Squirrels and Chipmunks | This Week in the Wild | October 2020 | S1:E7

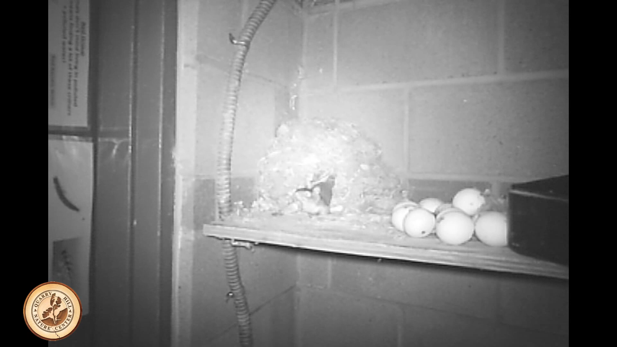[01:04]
Wow, look at how many walnuts it's already gathered.
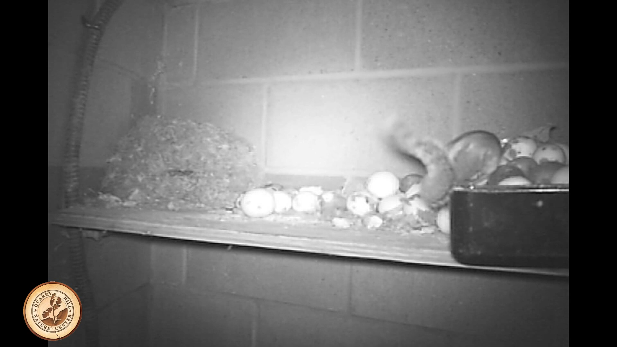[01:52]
I wonder how many walnuts a red squirrel can gather.